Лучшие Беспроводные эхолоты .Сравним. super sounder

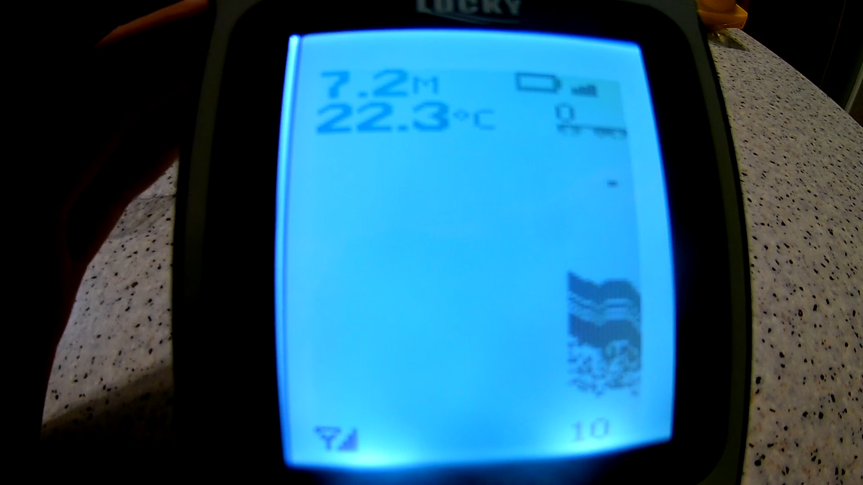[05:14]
On screen: depth 7.2 m, water 22.3°C
проверяем оп пикает вот показывает типа глубина
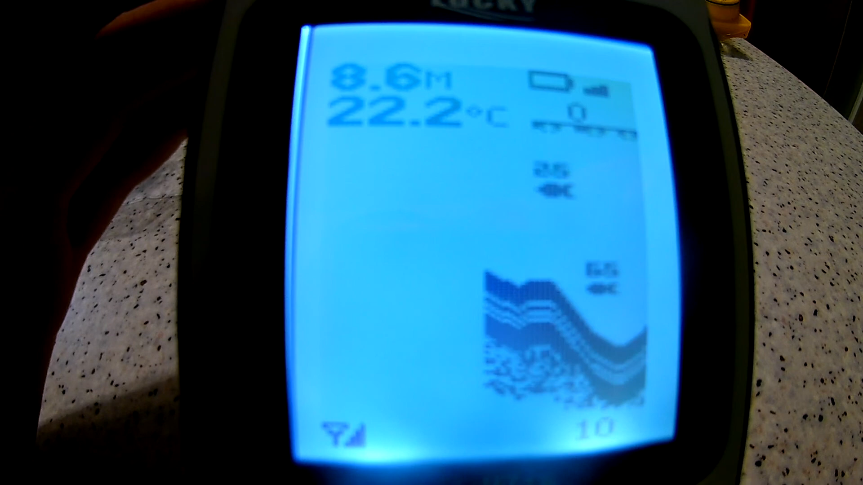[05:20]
On screen: depth 8.6 m, water 22.2°C
9 метров вот здесь температура воды заряд батарейки вот рыбка на шесть с половиной метров яма свал
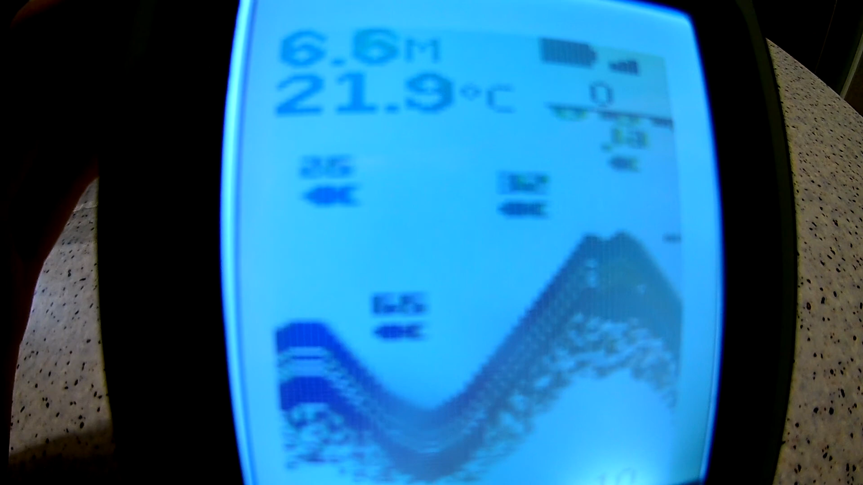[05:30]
On screen: depth 6.6 m, water 21.9°C
на 32 что хотелось бы сказать по качеству
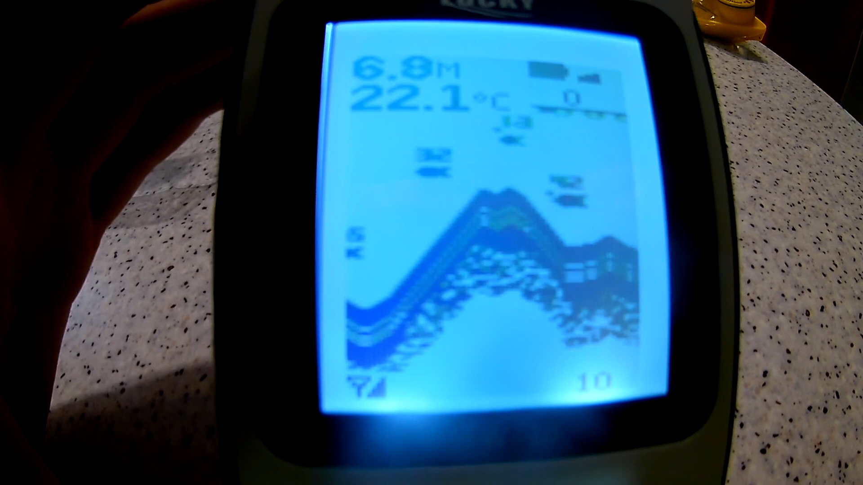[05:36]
On screen: water 22.1°C
конечно лаки ff1108 изображение цветное качество идет четкое здесь конечно как тетрис и в том намного гораздо все и рыбки че очевидные рельеф нарисует блин здесь
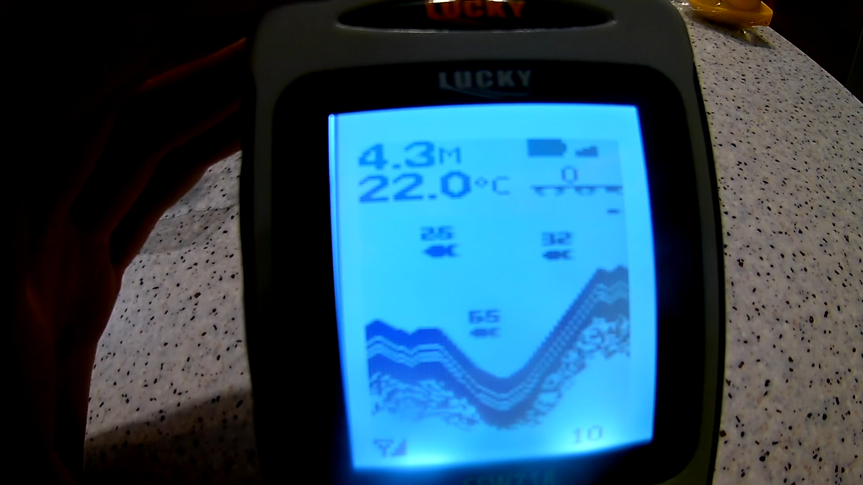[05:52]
On screen: water 22.0°C
экран черно-белый реальный тетрис все квадратное да вот это уже мне не нравится в том было гораздо проще не проще как бы она одинаково что в нем что в этом просто в том более красивее приятно глазу смотреть но такое ровненькое кругленькое все картинки такие цветные
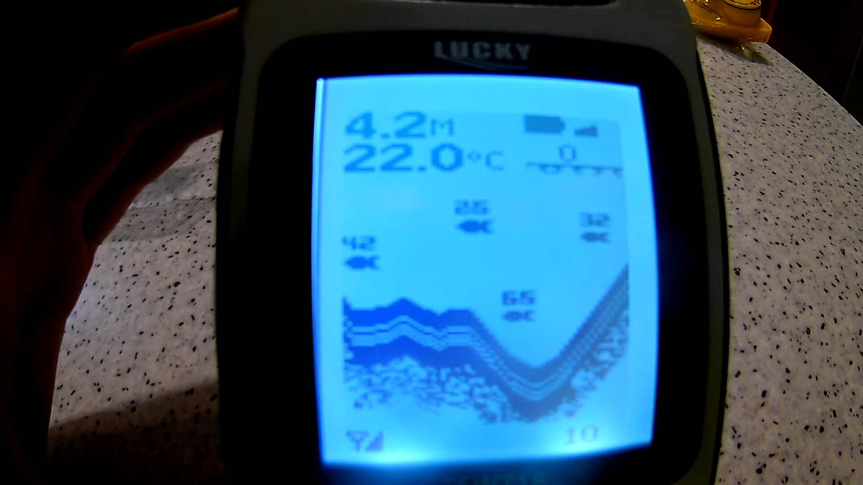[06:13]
On screen: depth 4.2 m, water 22.0°C
здесь черно-белые все топором сделано можно сказать ну тетрис реально тетрис ладно вот такие вот у нас показания в
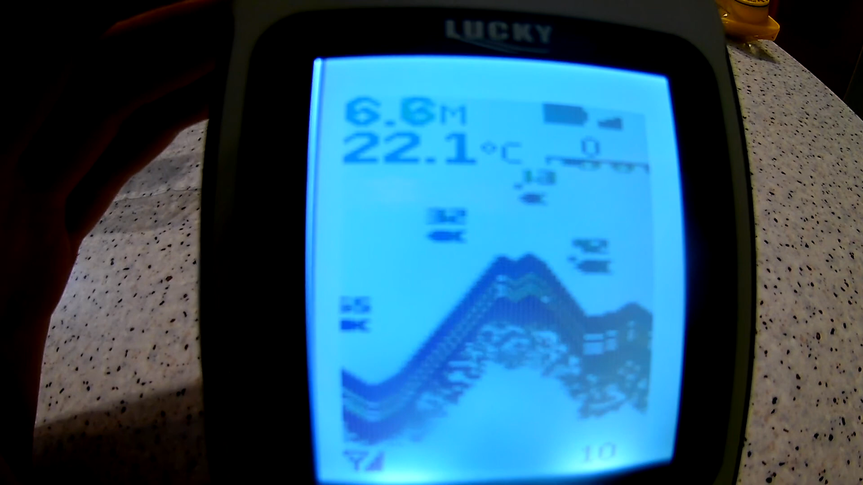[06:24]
On screen: water 22.1°C
демо версии поедем посмотрим что он покажет себя как он
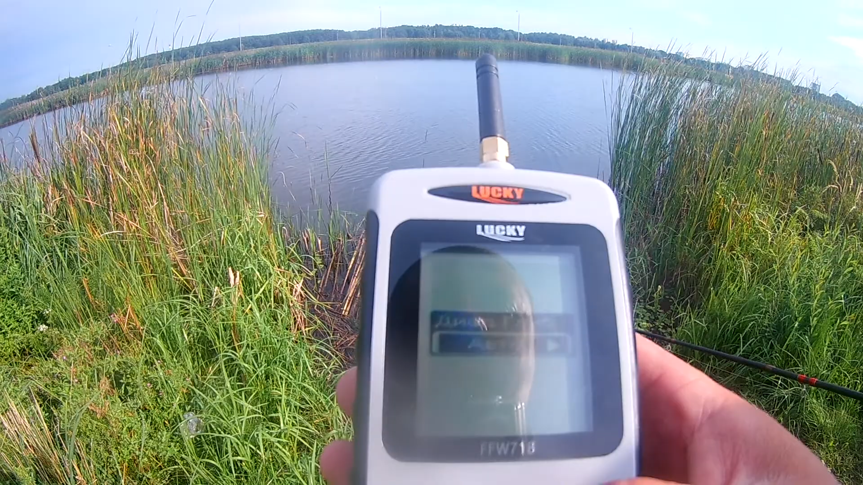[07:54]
увеличении сигнал сигнал рыбы да все небольшое маленькое изображение да скорость русские все сейчас она должна настроиться 3 3 3 4 метра от рыба на 1 и 6
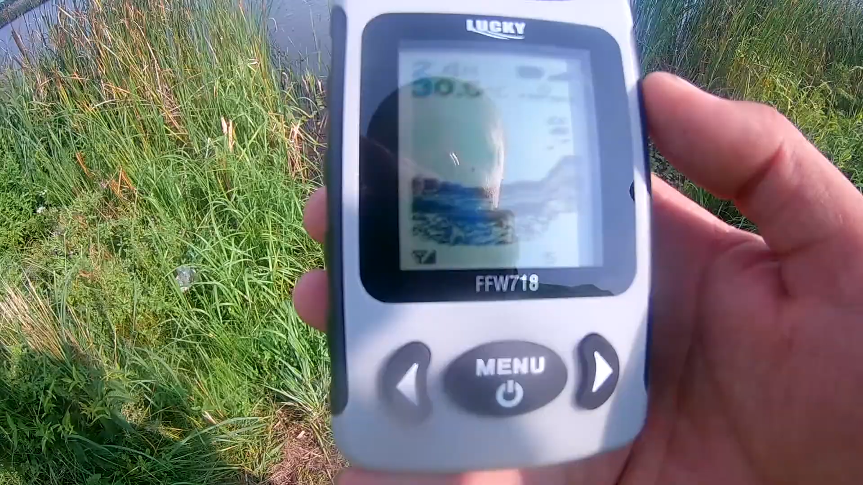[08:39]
похоже или трава или рыбка и рыба плавает по дну об на 22
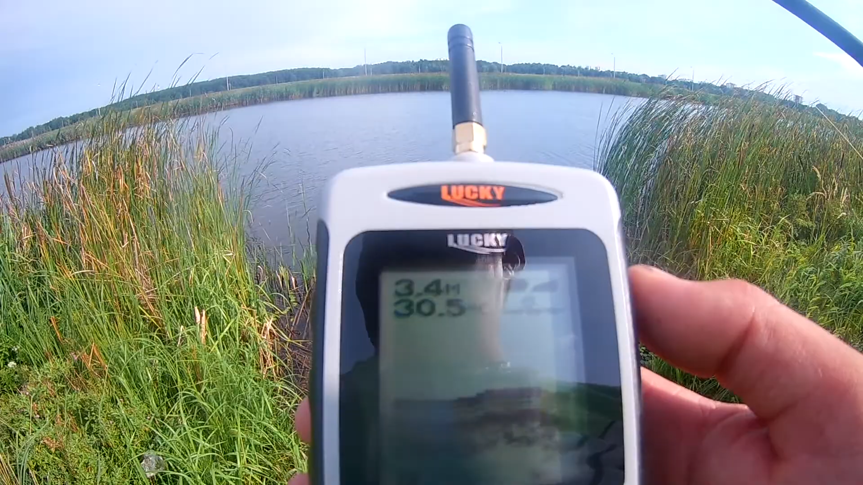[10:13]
On screen: depth 3.4 m
чем лучше был тот что он был цветной и более четкое изображение рыбы было этот фв 718 в этом плане похуже будет внутри с половиной метра ближе к берегу вообще мертвым 36 и 5 ямка пошла 37
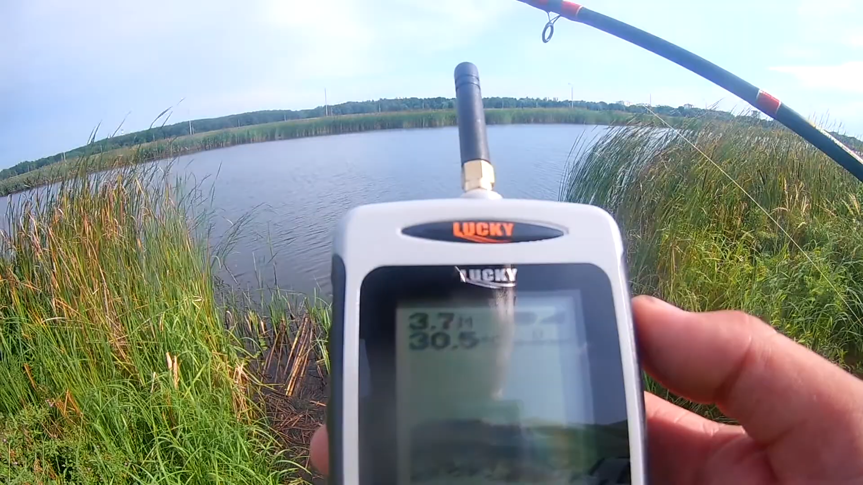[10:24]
On screen: depth 3.7 m
37 опять
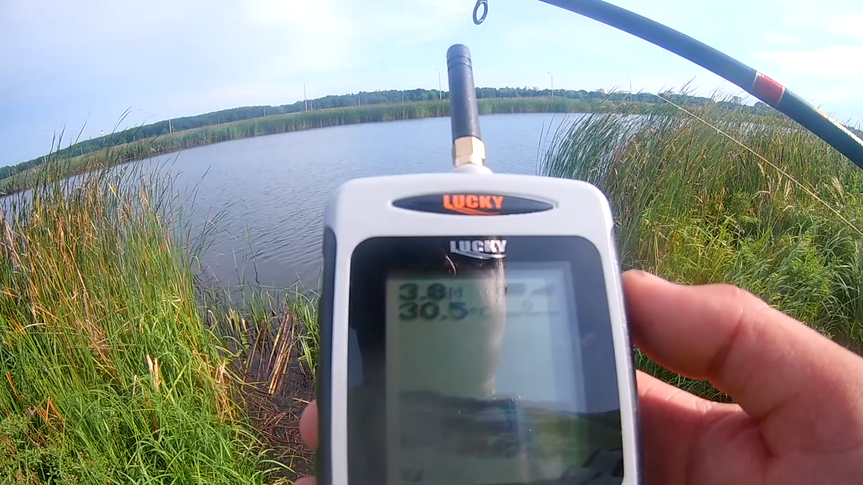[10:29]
есть лишь рыба до ближе к берегу
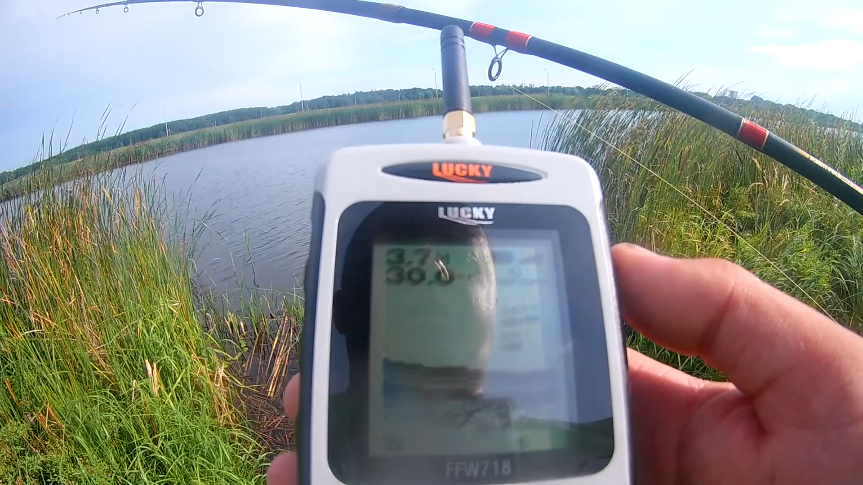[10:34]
но тоже на середине при глубина 36 стоит на метр вот
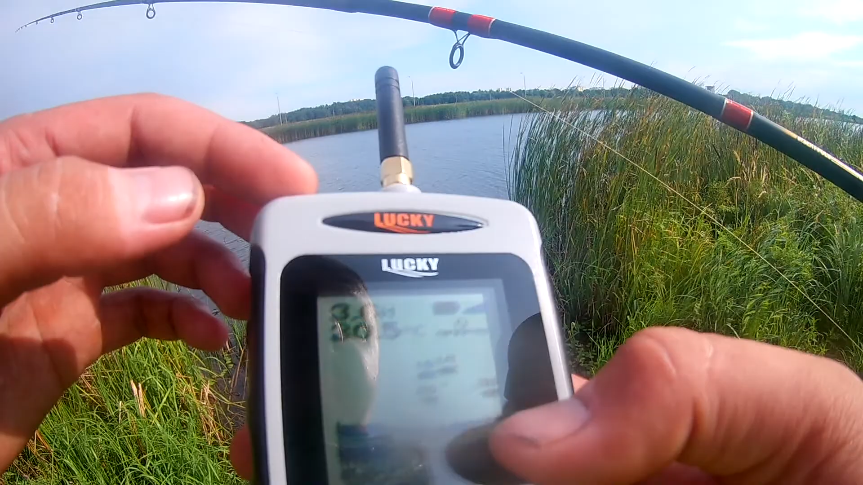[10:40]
на трех покрупнее что-то даже есть 2 и 6 полтора короче держится в центре а вот час три
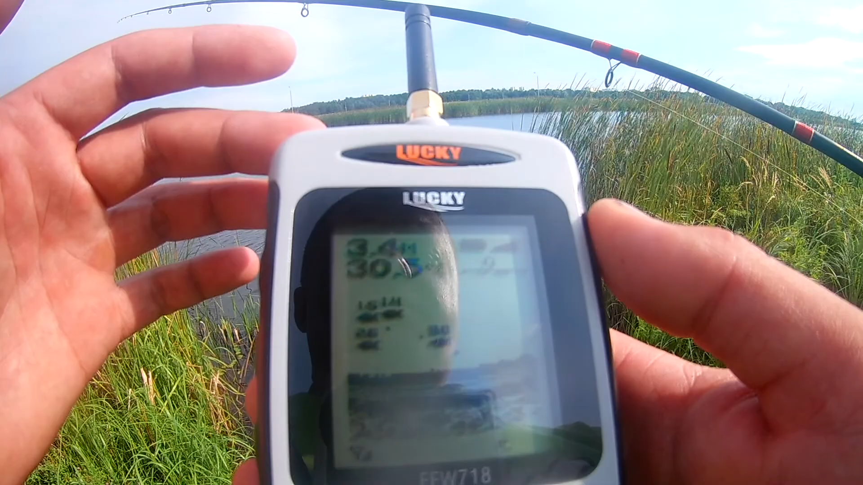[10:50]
с половиной метр от 1 короче рыба стоит сейчас
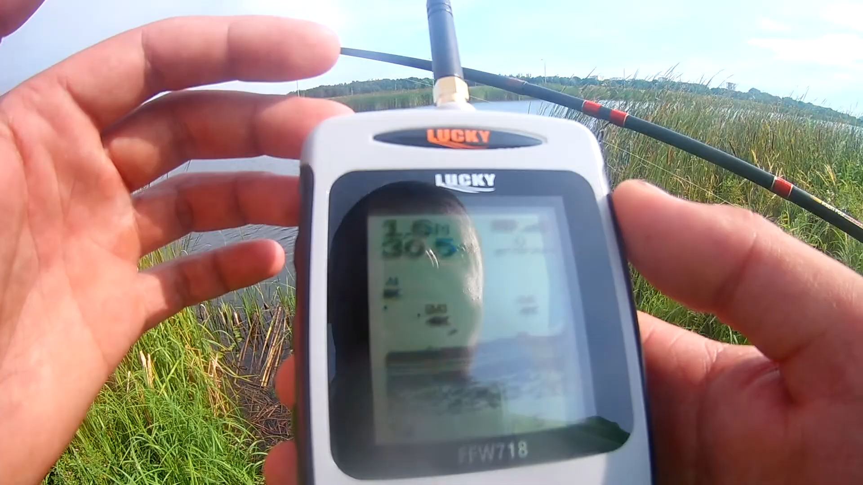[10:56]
уже да уже ближе к берегу на берега 2